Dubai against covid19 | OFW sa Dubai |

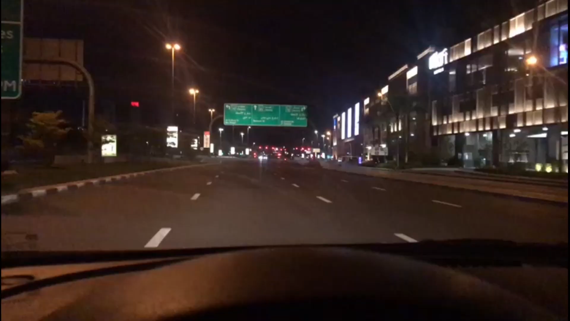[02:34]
God, walang tao. Lahat nasa bahay talaga. Ang galing. Tahimik po. Very good, Dubai. Thank you for protecting your people. First time ko makita Dubai ganito. Okay na yan, para sa kapakanan nating lahat. It was COVID. Let's fight this.